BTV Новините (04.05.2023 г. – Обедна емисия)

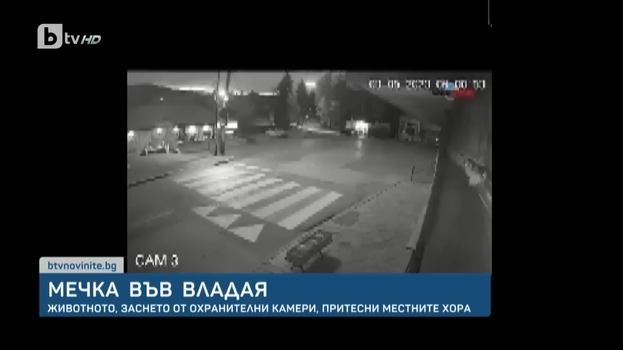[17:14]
Попада в обсега на фаровете на лек автомобил. Стреснато от светлината, животното бяга към страничните улици.
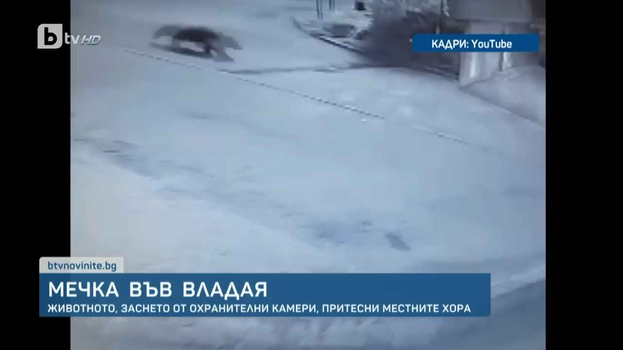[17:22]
В нита един момент не се съмнихме, че е Мечката, тъй като това не се е случило по разказ от хора, които живеят доста дълго в Владая.
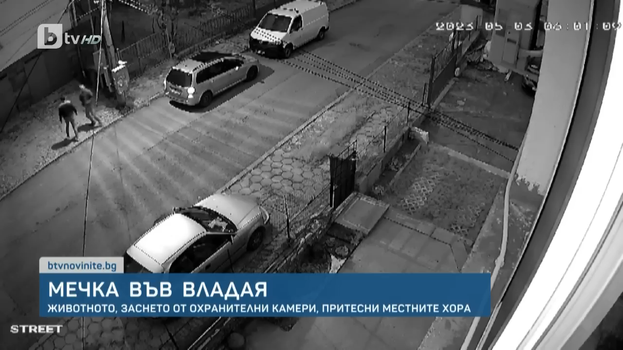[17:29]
Минути по-късно друга камера заснема как два мъже, които стоят на тротуара и си говорят, извъднъж видимо оплашени, влизат в колите си. Точно в този момент край тях преминава Мечката. Почва да се чувства гладна, да търси храна.